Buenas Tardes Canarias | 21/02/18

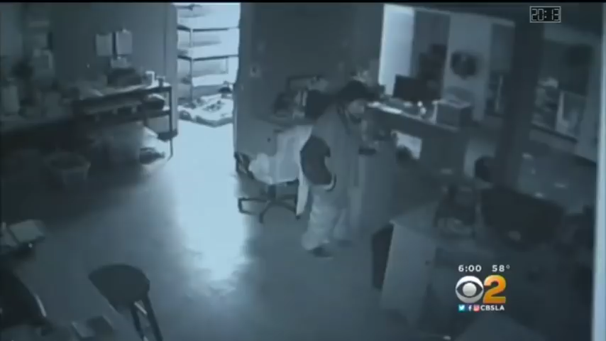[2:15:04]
Este hombre, a ver, ahí obviamente ustedes están viendo las imágenes para demostrarlo del hombre que está dentro, lo están señalando. Ustedes saben que esto ha salido en todos los medios en Estados Unidos, porque claro, ¿a quién se le ocurre entrar a robar?